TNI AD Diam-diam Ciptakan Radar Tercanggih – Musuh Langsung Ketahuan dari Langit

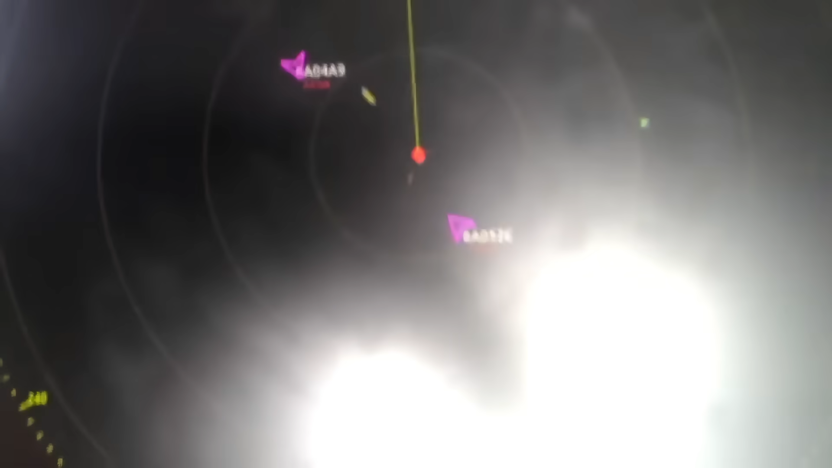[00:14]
Radar ini memiliki kemampuan membedakan mana pesawat musuh dan mana pesawat milik sendiri atau sekutu, identifikasi kawan atau lawan, identification friend or foe, di udara.
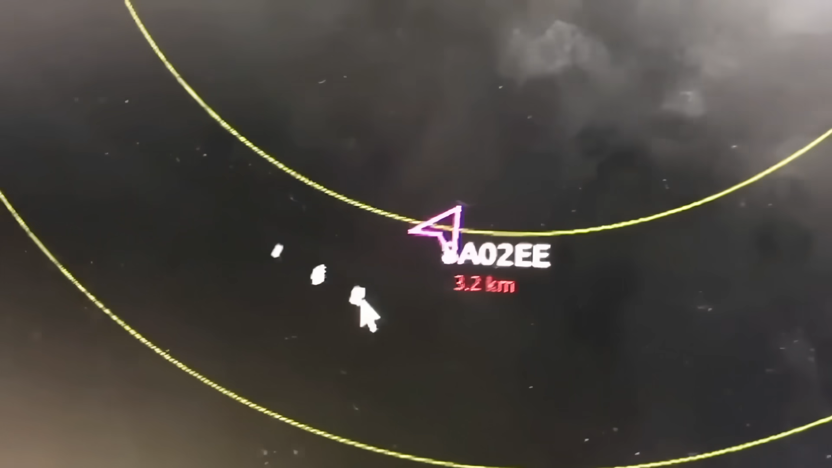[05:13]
Jadi kalau ada pesawat asing masuk wilayah kita, radarnya bisa langsung mikir, ini tamu atau tampar? Ngomong-ngomong soal radar arhanut buatan TNI AD, fungsi Ground-to-Air Communication itu bukan kaleng-kaleng.